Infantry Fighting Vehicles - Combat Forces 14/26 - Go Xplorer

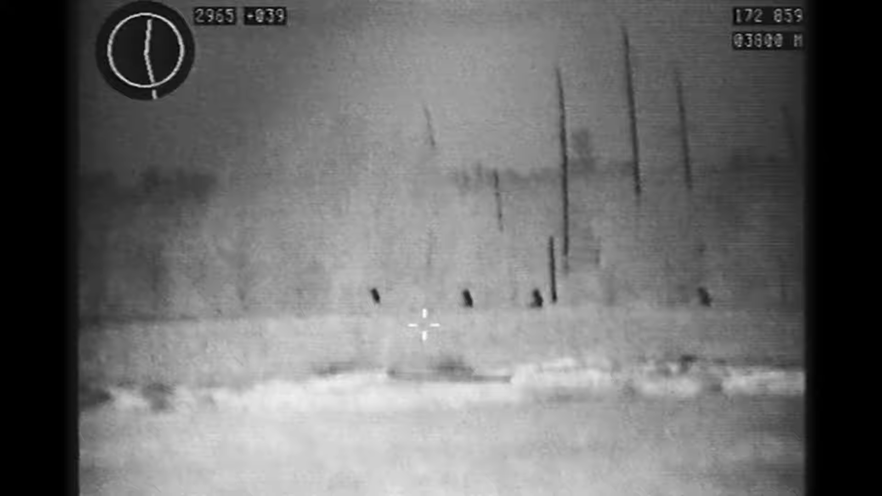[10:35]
The thermal sights which give you that extra advantage that the enemy doesn't necessarily have in the current operating environment.